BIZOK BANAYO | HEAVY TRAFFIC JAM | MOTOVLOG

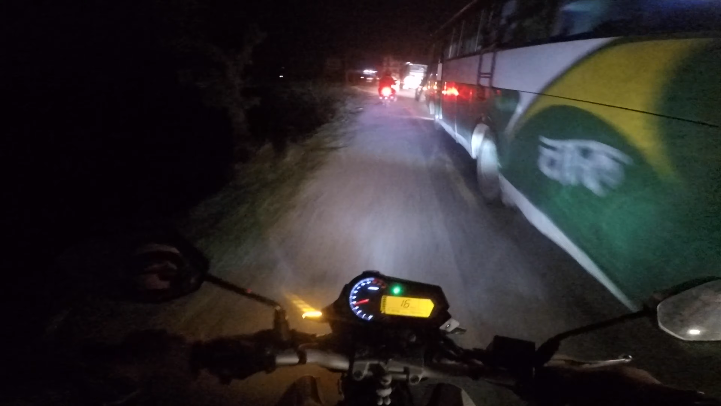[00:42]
अति बवाल जाम रहेछ यार, इस्ट नेपालमा मैले पहिलोचोटि हो यसरी जाम देखेको।
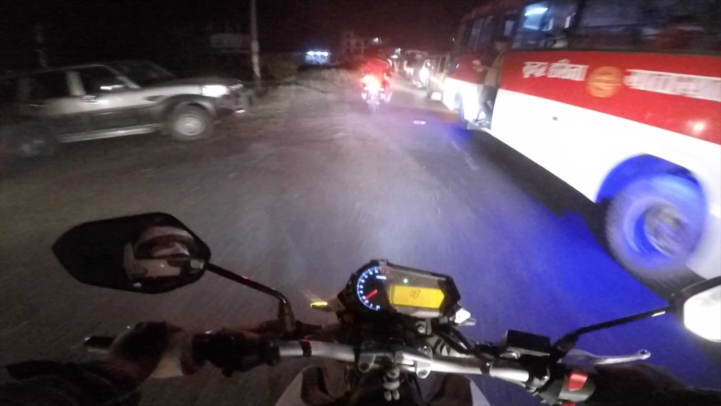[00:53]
ल खतरा एक्सिडेन्ट भएको छ क्या हो? ए आमा, के भएको छ?
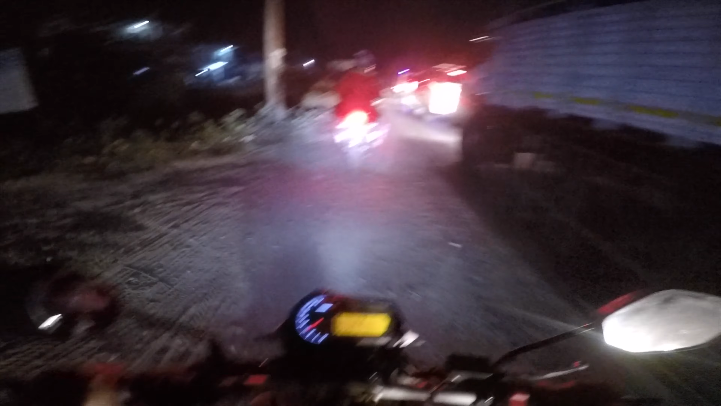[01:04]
एम्बुलेन्स त अब जाममा परिरहेको छ, भनेपछि अब कस्तो खतरा जाम भएको होला। ल के हो अनि यो कहिले जाने? के हो यो
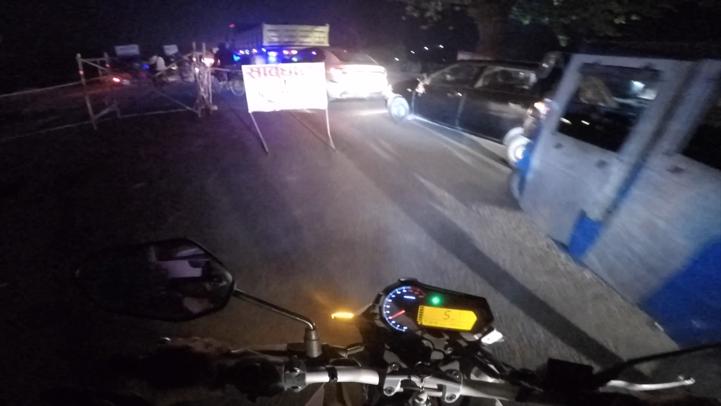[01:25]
हेर्दै? अलिकति अगाडि गइसकेपछि मलाई एकजना सिटी सफारी चलाउने दाइलाई भेटेँ है। अनि दाइले चाहिँ लगभग त्यहाँ वेट गर्नुभएको 30-40 मिनट्स भइसकेको छ क्या।